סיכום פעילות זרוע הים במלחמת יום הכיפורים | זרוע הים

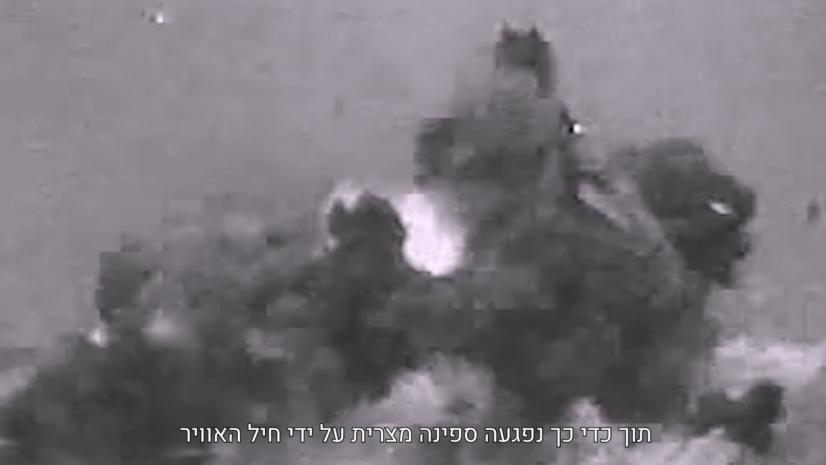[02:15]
תוך כדי כך נפגעה ספינה המצרית על ידי חיל העבר.